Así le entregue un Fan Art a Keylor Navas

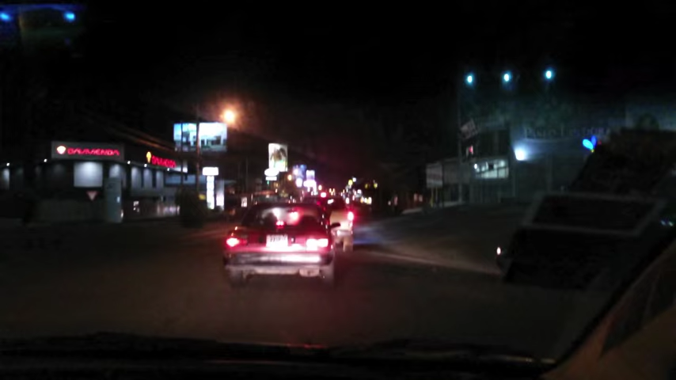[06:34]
Claro, como siempre, que necesitas correr, no se puede porque hay presa, y aquí en Lindora no es la excepción.